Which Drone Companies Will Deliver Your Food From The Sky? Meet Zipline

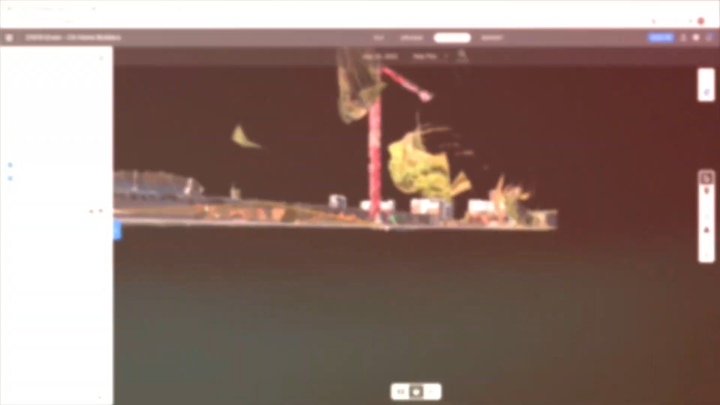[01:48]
My favorite is doing construction with drone deploy software, and that's 3D photogrammetry, orthomosaics.